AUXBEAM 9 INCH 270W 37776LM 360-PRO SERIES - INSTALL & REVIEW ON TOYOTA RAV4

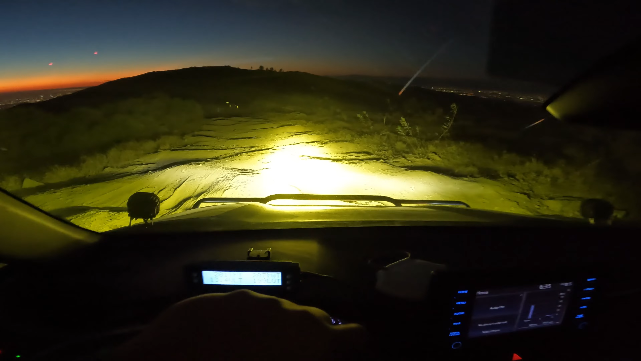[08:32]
aux beam so it's a LED one and man it's giving me really good visible on the trail especially in the rooted part or deep rooted so wow